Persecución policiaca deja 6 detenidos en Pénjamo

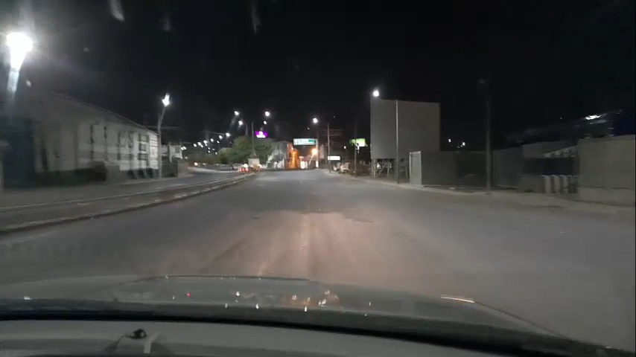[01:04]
Posteriormente, el Ejército Nacional también se sumó a esta persecución.
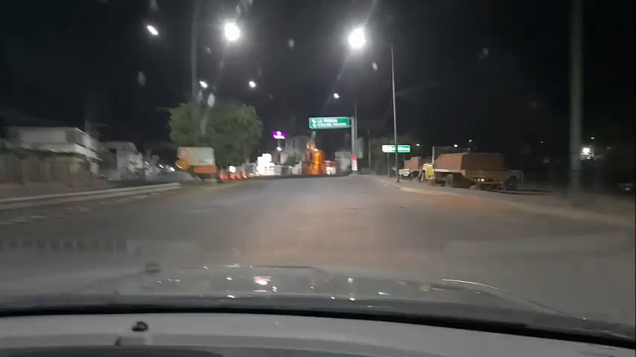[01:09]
En estos momentos, pues ustedes lo aprecian,
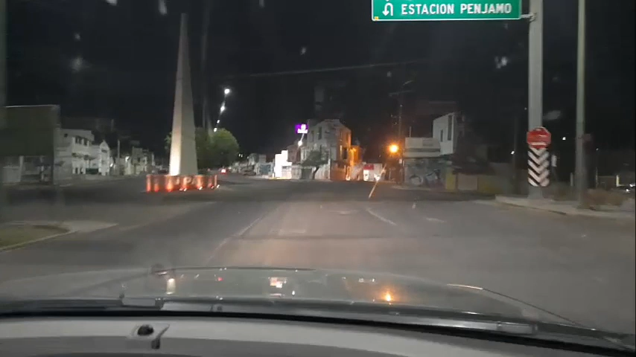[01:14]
vamos entrando a la ciudad de Pénjamo, provenientes de la carretera federal 1110.
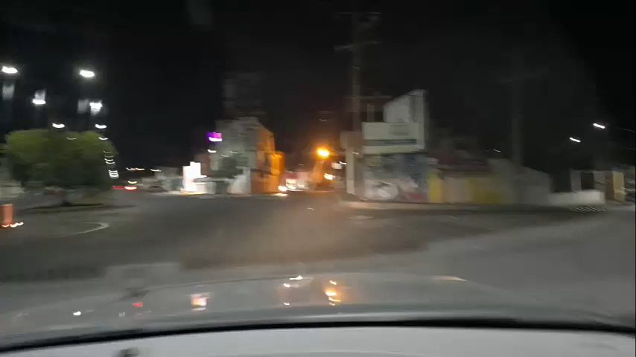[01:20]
Bien, pues la persecución continuó por terracerías y por la carretera federal 1110. A la altura de la comunidad de El Zapote de Sestau, pues fueron, fueron alcanzadas estas personas. Pero antes, en la comunidad La Tepusa de Villalobos,